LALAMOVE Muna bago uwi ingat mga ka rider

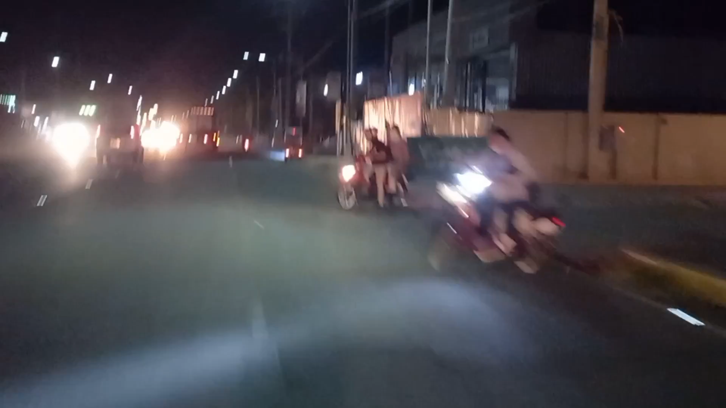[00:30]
Kalalamove rider natin Ride safe tayo ha Kalalamove Ayon napakasarap ng biyahe ngayon Kasi hindi traffic Pero makikita mo na Puro putik yung daan ngayon Kasi ito yung dumaan na bagyo Nagbabaha kasi dito Yung part na to Ayan or
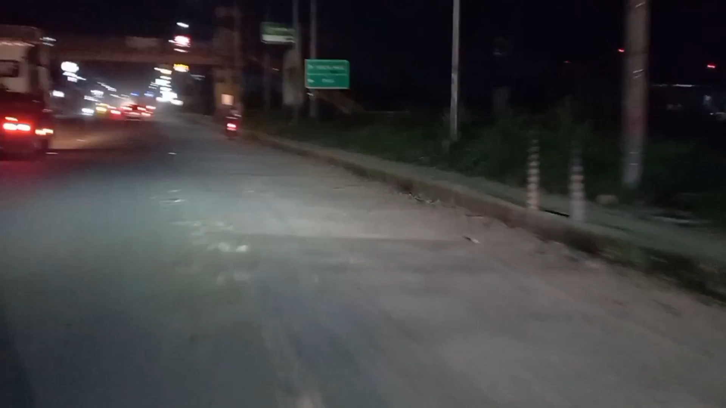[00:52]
Pasta may part dito na nagbabaha Kaya ganito maraming putik Ngayon maganda kasi bumiyahe Kasi Napaka Ano Napakaluwag ng kalye May traffic man Pero hindi ganun